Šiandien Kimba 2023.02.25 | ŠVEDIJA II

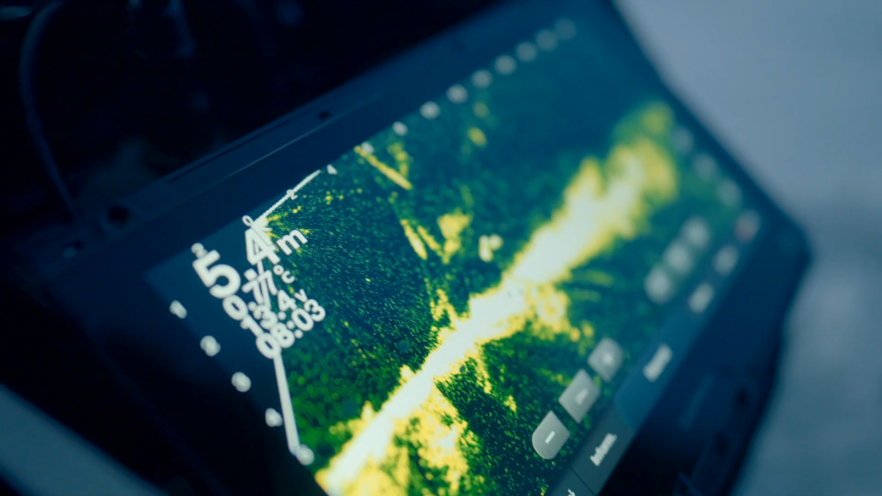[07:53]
gal 20 net skilių, tik tais patempė vienas akumuliatorius, vieno suktuko. Tai, na, reikia nemažai tikrai,
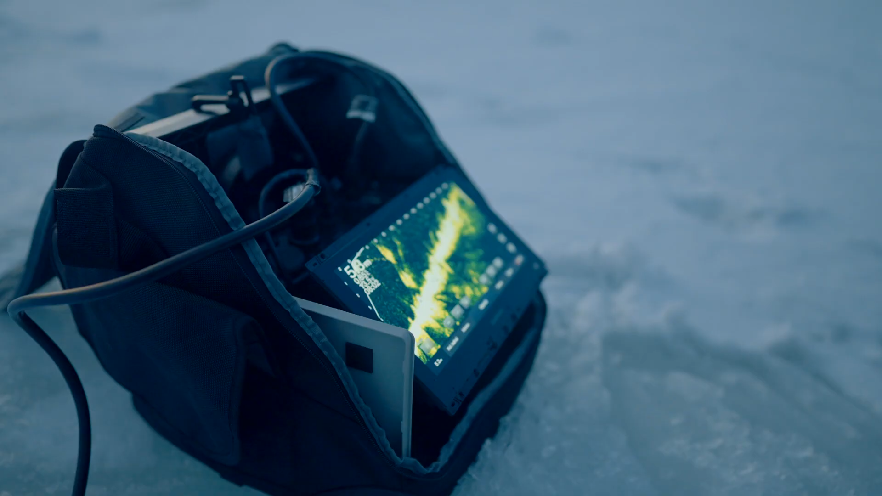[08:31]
pasuku, tada arba algis, arba kitų bičiuliai, sakau, už 20 metrų matau du taikinius. Atsimatuojam su 15, plius minus ten.
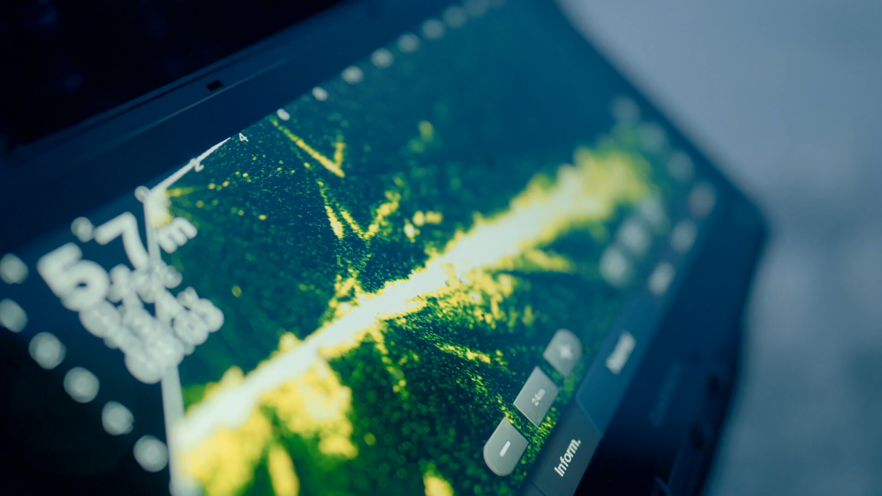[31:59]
tai žino, kad jinai aktyvi, jinai maitinasi, kažko ieško.
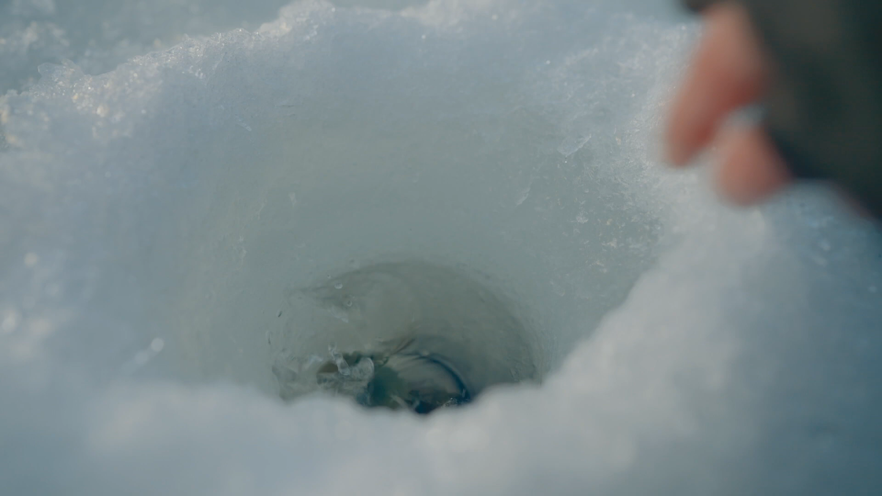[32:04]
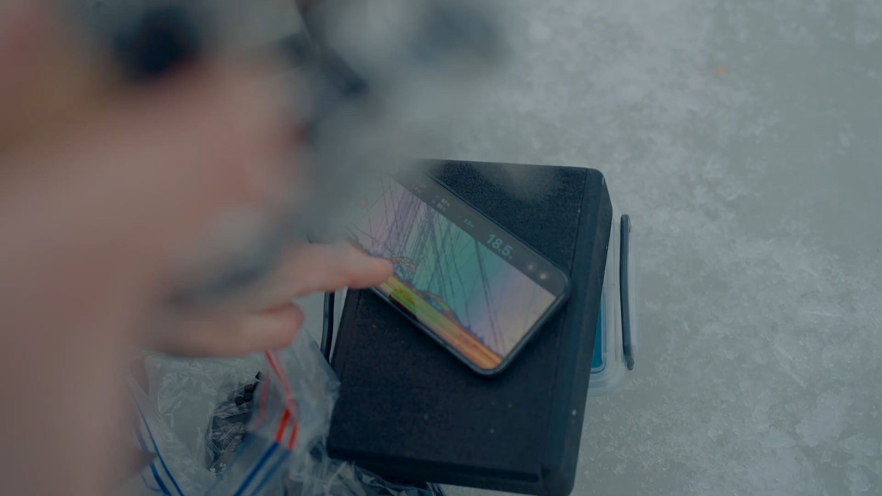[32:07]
Ir tada prikelinėjai sistemą, siūlai kiši prie nosį, prikeli nuleidi ir tu matai, jeigu priplaukia, apsisuka viena, antra, trečia, reiškia, kas blogai, kažkas netinka, tada prasideda keitimas.